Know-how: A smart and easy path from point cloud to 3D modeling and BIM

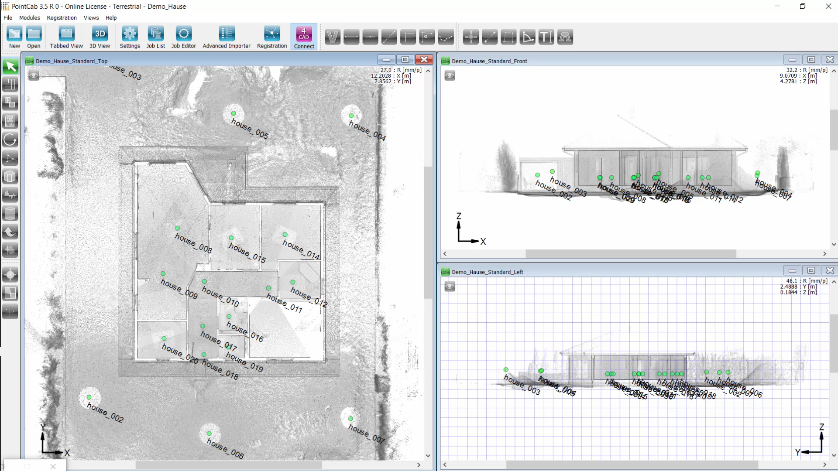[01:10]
Navigating in a simple floor plan is more convenient than having to do this within a point cloud. On the right hand side in the CAD system, we first choose the wall tool. Determine the wall height and the respective wall type. Then we position the walls by clicking in the point cloud software on the left.
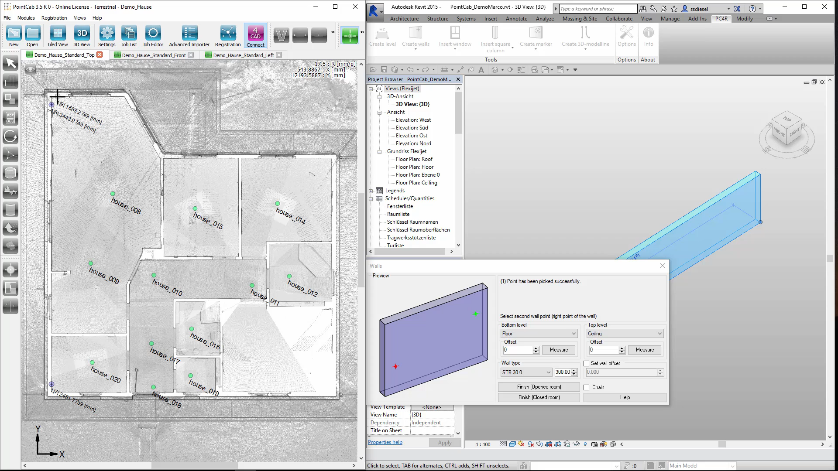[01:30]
The plug-in connection into the CAD system transfers the required coordinates without having to worry about processing point cloud data.
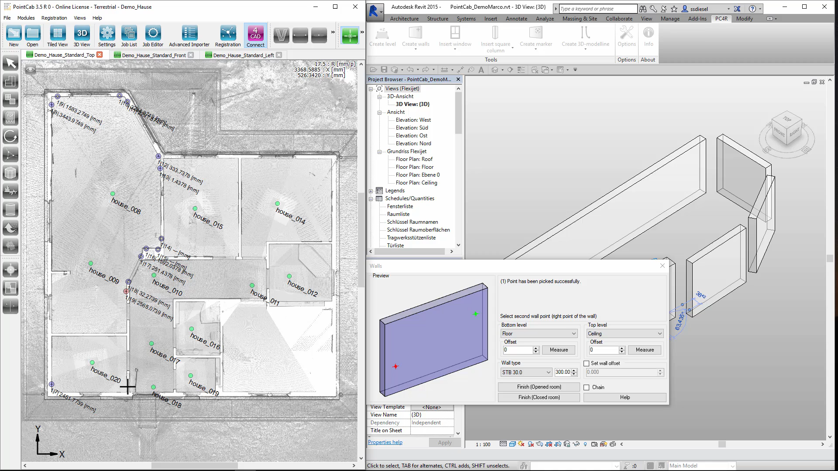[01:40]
Let's check the time.
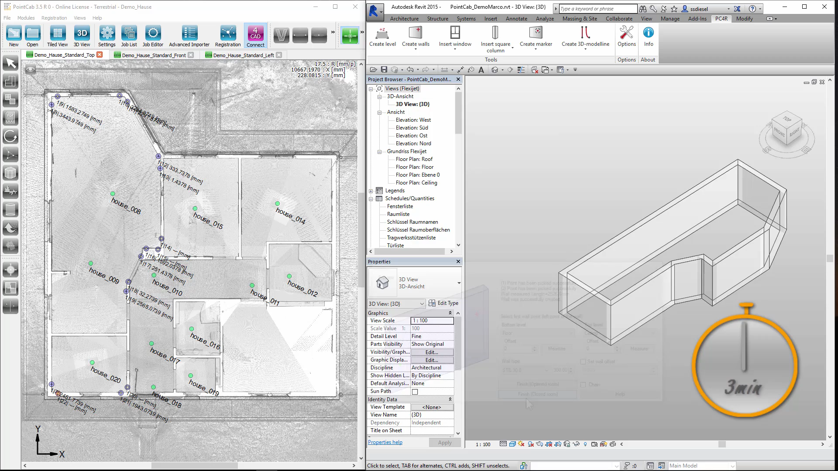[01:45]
It's only taken three minutes to have all walls modeled precisely.
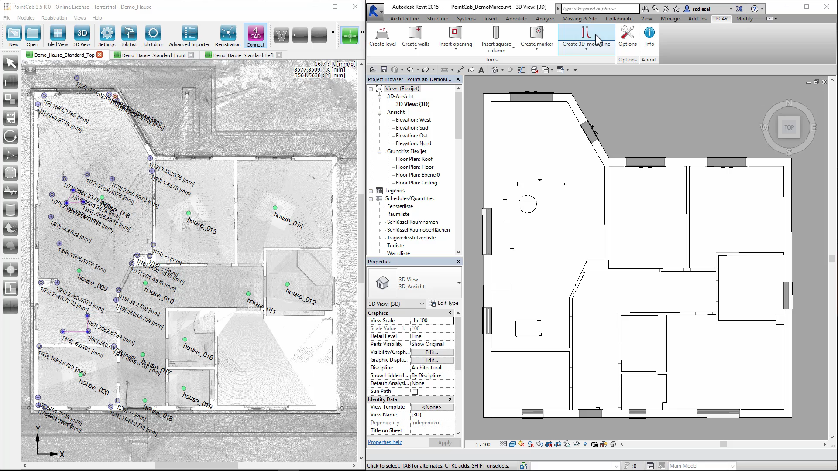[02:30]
First select the line tool. Then move to the floor plan and adopt the line.